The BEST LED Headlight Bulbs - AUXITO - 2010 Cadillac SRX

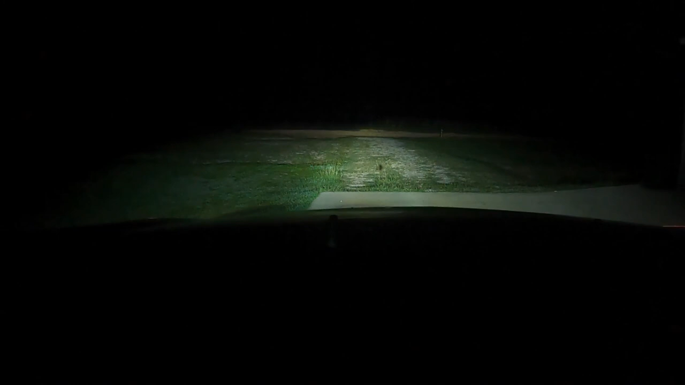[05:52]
lights back on those are high beams low beams I mean the difference between the high beams and low beams it's just that they're pointed higher I mean these low beams are as bright as the high beams man it lights up everything these are the Oxito 60 500k lights